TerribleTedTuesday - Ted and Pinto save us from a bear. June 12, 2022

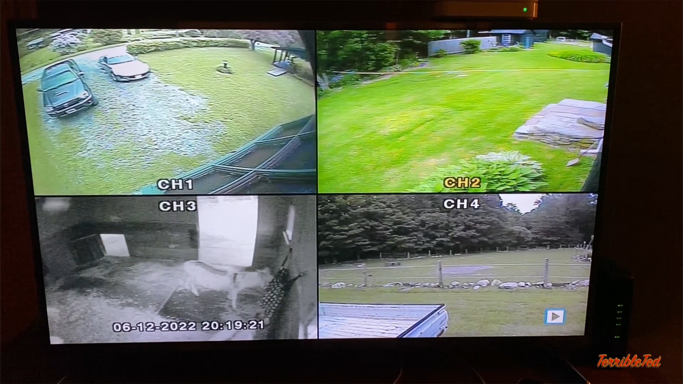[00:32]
day going on here nothing nothing amazing Pinto and Jerry are eating and all of a sudden you'll notice that Pinto notices something's going on so he starts looking out the door he's like huh this is unusual I smell something then he looks over there and then he sees something